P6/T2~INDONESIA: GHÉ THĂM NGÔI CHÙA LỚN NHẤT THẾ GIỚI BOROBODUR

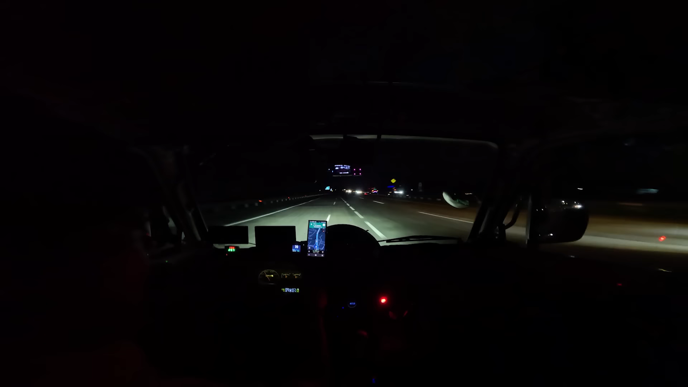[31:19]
Đó, này mở đèn của hình gì đó, Kenzo. Thêm cái đèn vàng này là của Tool. Cũng đèn pha hết, còn có thêm muốn sáng có cái đèn phá xương nè, nhưng mà cái này chói mắt người ta. Gắn cái đèn vàng này đủ rồi.
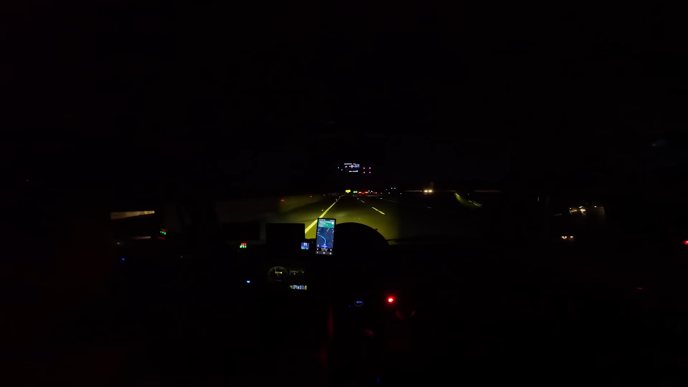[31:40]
Lâu lắm mới chạy xe bữa tối này, chạy sóc bữa tối. Đúng là có cái đồng hồ tốc độ này dễ nhìn ghê, nhỏ nhỏ nè. Số lớn với lại hiện ra số digital, nhìn vô có biết bao nhiêu liền, khỏi phải xuống đây nhìn vô đây. Đồng hồ của xe các bạn. Rồi, tan tan. Về Nga Quy ngủ. Đúng 90 cây nữa. Đang chạy tốc độ 85 luôn. Tắt máy lạnh với đường phẳng chạy cũng mướt ghê ha, sốc ha.
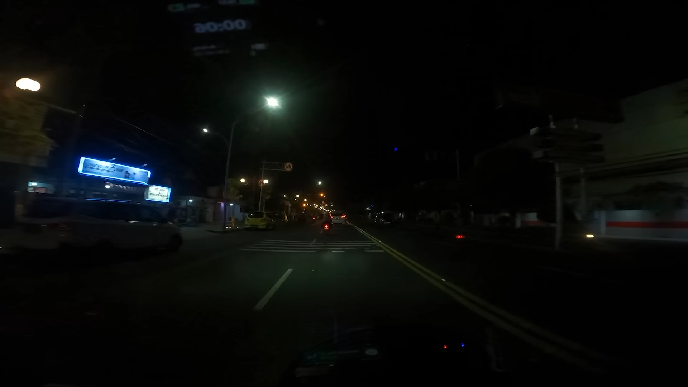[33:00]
có mấy cái xe bán đồ ăn dọc đường là có người ngồi ngồi bẹp dưới đất ăn các bạn, ăn lề đường. Ngồi dưới đất không à, không sợ đau lưng. Giờ quẹo trái vô là tới. Trước có tượng Vương Hằng Lằng hay gì, biểu tượng thành phố hả?
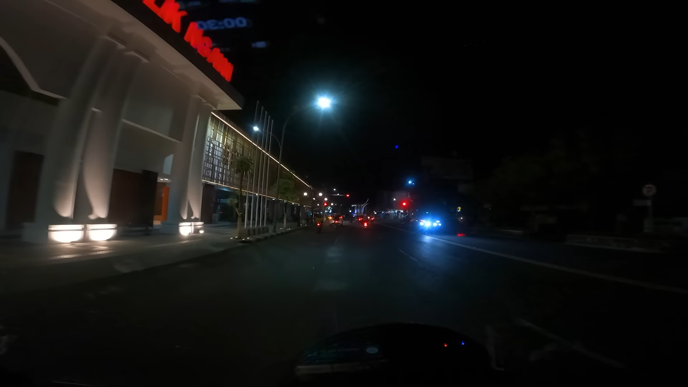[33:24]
Đây là được quẹo trái, đèn đỏ cũng được quẹo trái, nhưng mà phải nhường xe cho xe đi thẳng các bạn. Turn left, then turn right.
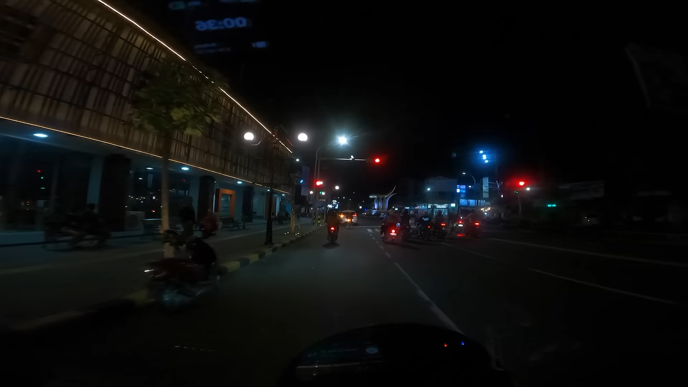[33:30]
À, cái sừng chứ không phải cái con.
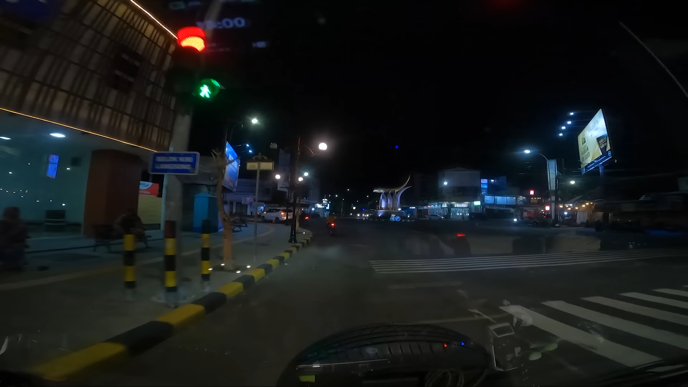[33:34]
Trước là một cái sừng, biểu tượng cái ngà voi hả? Chứ không phải cái con thằng lằn, nhìn từ xa tưởng con thằng lằn. Cái
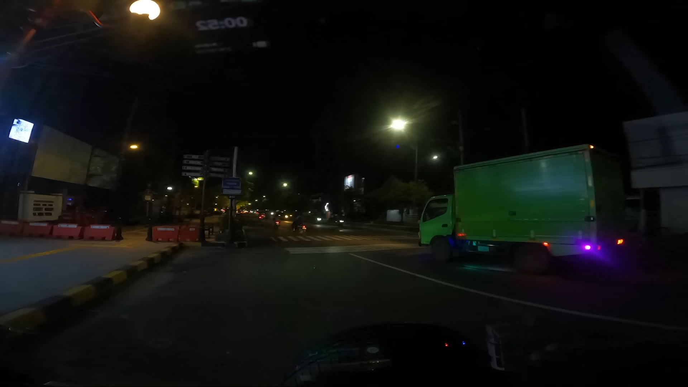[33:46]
rồi, chuẩn bị quẹo phải. Turn right, then turn left. Turn right, then turn right. Rồi, đã tới khách sạn. Đi rồi.
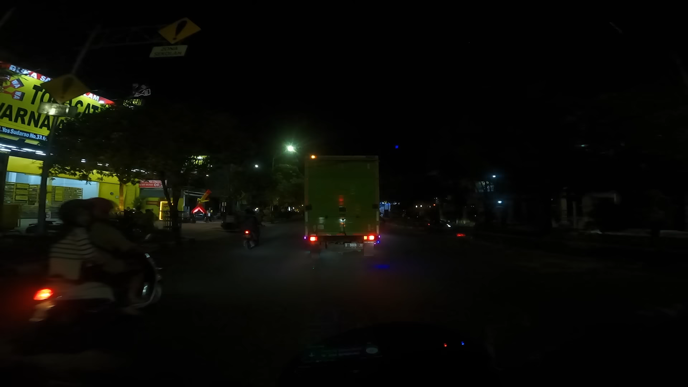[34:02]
In 200 meters, turn right.
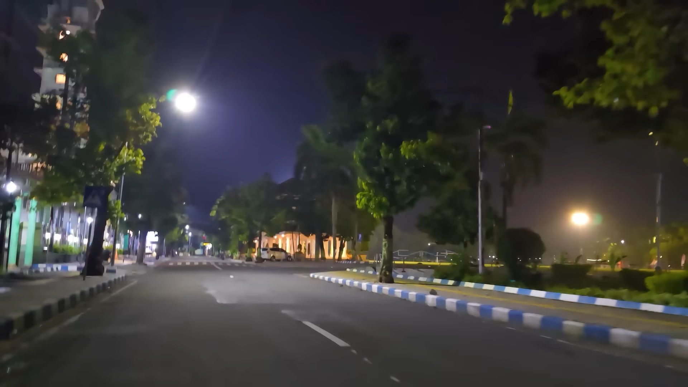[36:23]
Ồ, ngoài đây có quảng trường đẹp quá nè. Ồ,